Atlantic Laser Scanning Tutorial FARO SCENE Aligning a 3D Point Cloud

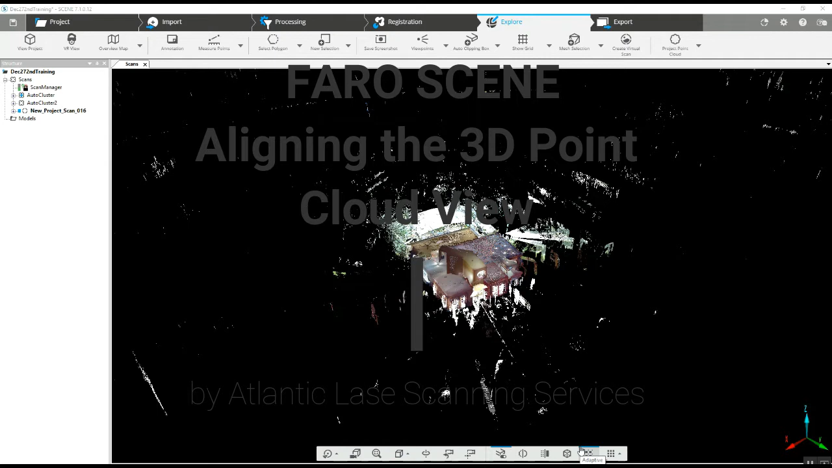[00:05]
Hi, this is Nick at Atlantic Laser Scanning. Today we're going to learn how to orient our 3D project so when we open it up, we've got an orientation that fits what it is we're trying to do. So there are people that will, this is important too,
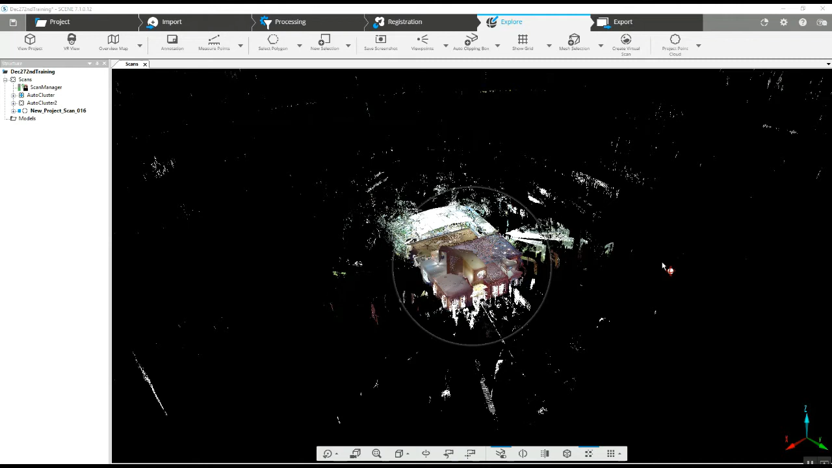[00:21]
when they open their 3D project like this, we're at a 45 degree angle but looking at it from the top,
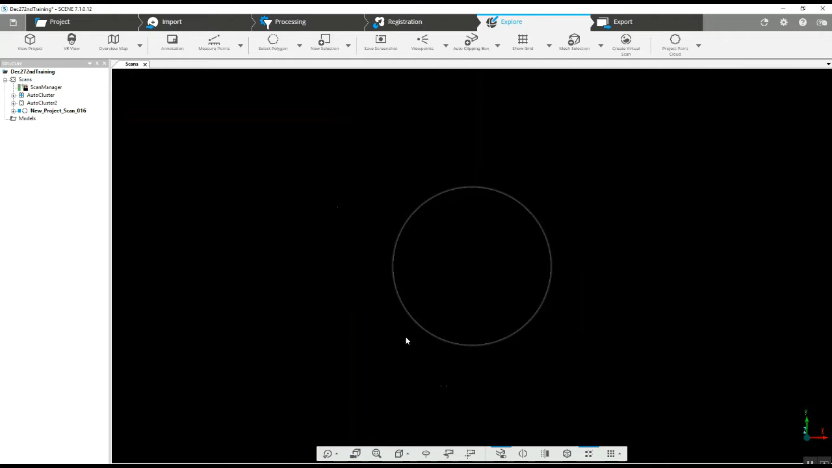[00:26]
we end up with this sort of off angle version of the project and there are times where you want that project to open at the same orientation each time. So, to do that,
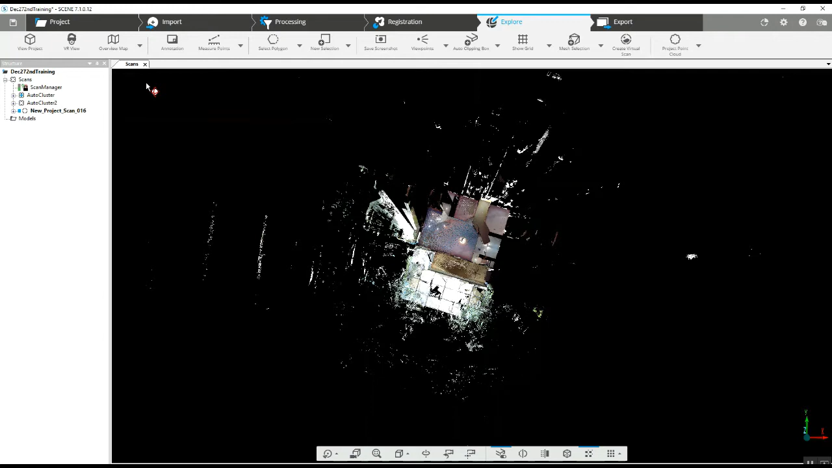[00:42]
we're first going to jump out of the new interface that everybody is seeing now with 7 and higher, go up to the settings button here,
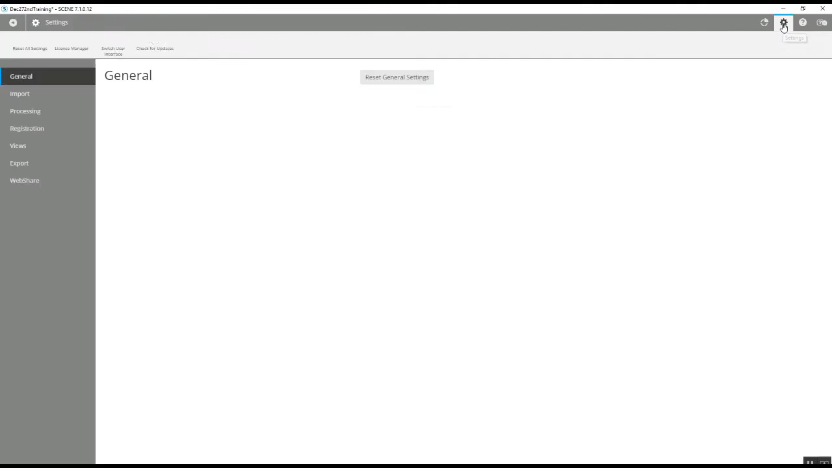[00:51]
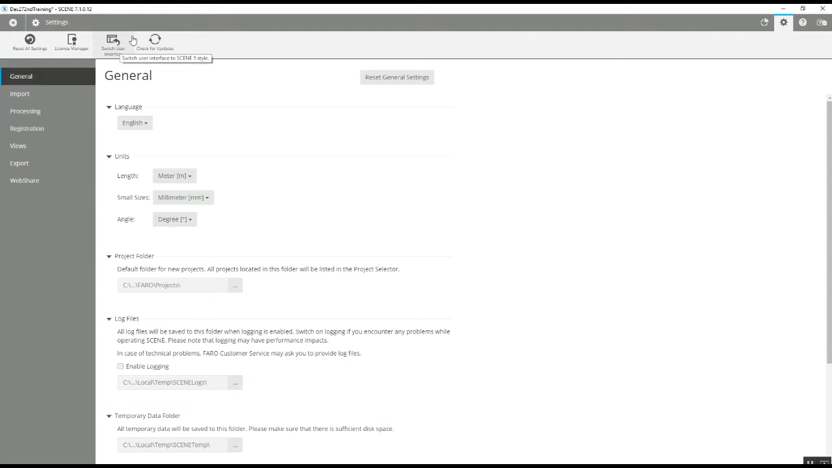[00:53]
we'll jump to the Twitch user interface button and this is the pre 6 and 7 I believe interface but it just seems to have quite a lot
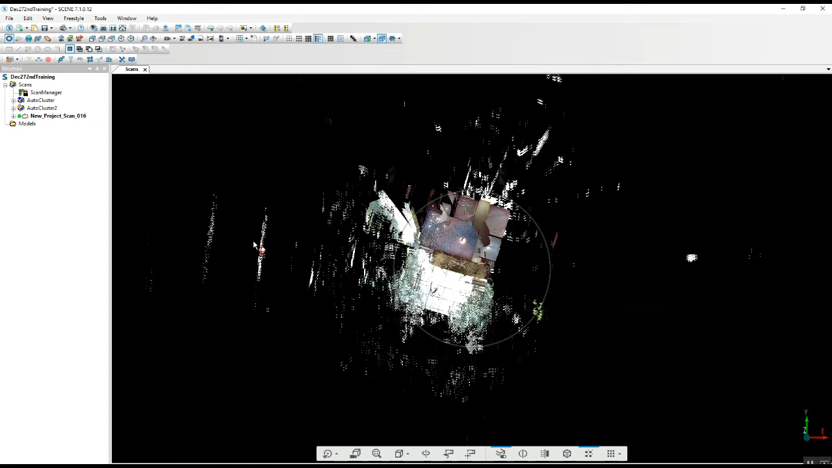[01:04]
more options than what we're used to in the new interface.
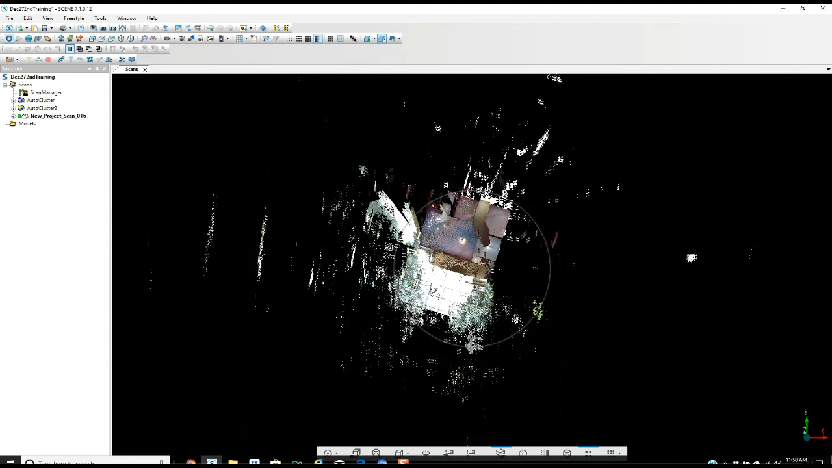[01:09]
So, what we do is we're going to just jump into one of our scans here, it doesn't necessarily matter which one as long as we've got a nice clear wall that we can take a look at,
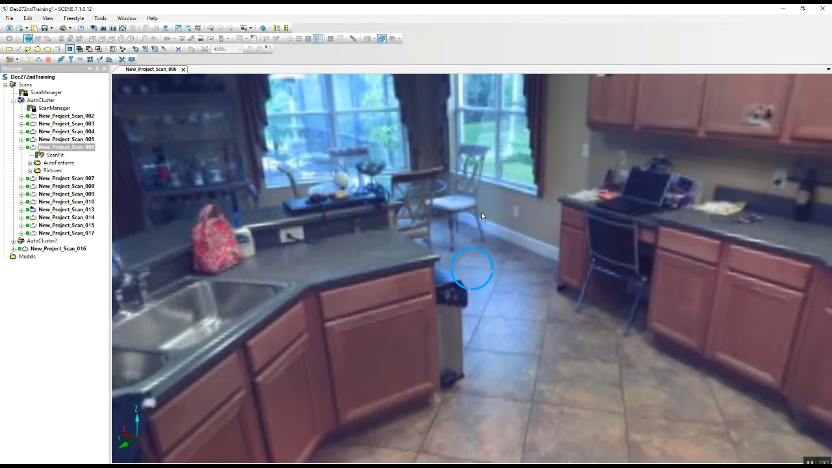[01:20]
jump into one here that's got a little bit better view of a wall, that'll do, and as this loads completely here, we're going to go up here to our targets menu, we're going to grab the mark a slab option,
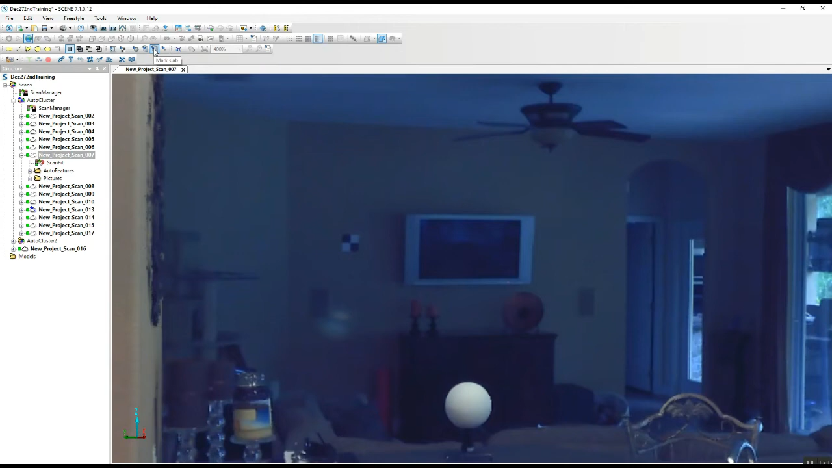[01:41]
and then we will take one of our walls, we will mark that as a slab, and then come over here, you don't see any change in the way it's going to look here but on the tree on the left hand side, we've got slab listed under scan 7, we're just going to right click on that, come down to alignment,
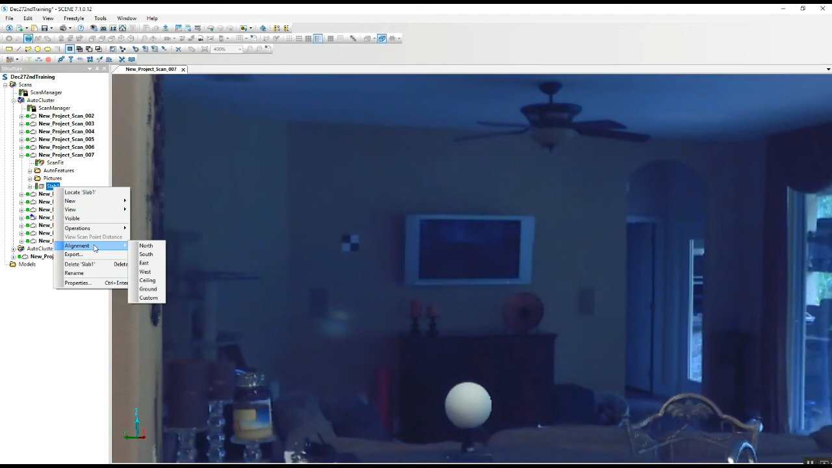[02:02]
and in alignment we'll be able to choose north, south, east, west, things like that. So, here we're going to choose this as east, and once we do that,
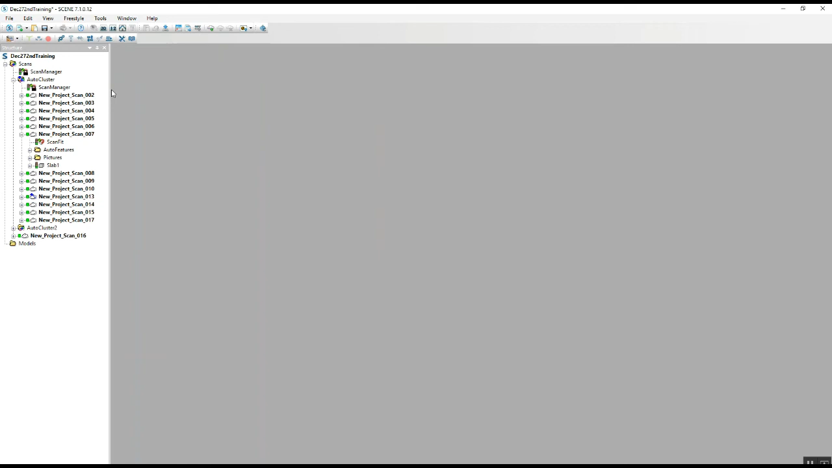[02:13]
we can go back into our 3D option, and you'll see as this opens up, and we go to our top menu,
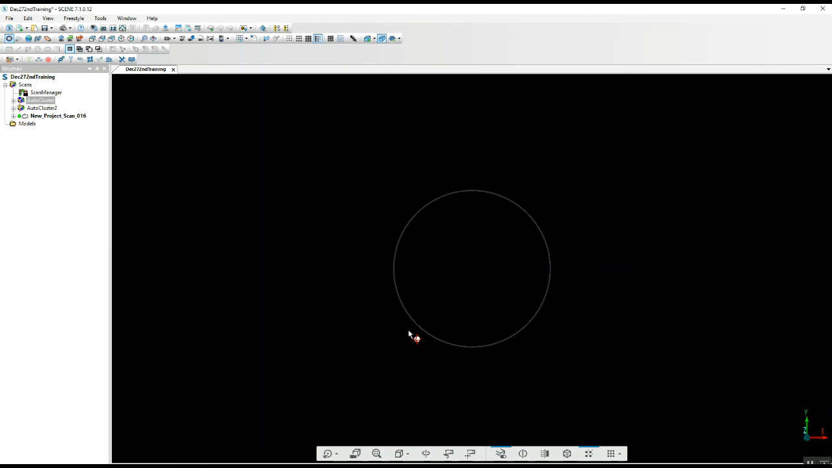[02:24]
we've got a solid orientation here, now each time, once this is done, each time you open up the project as a 3D point cloud,
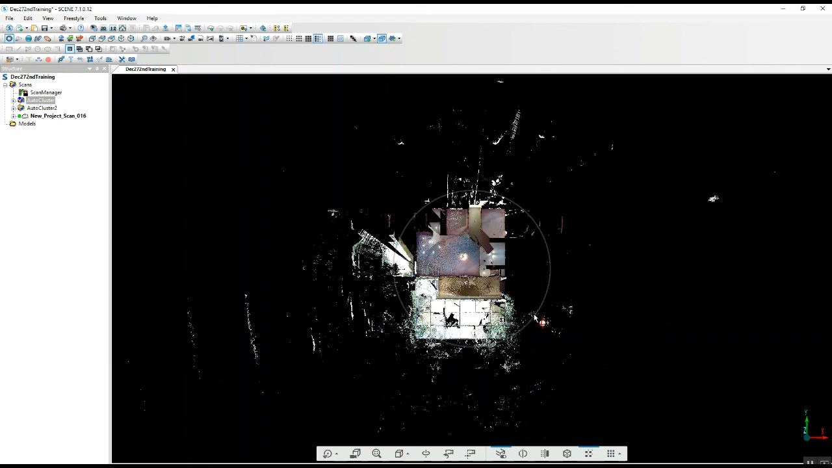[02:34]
you're going to get this orientation when you look at it from the top view.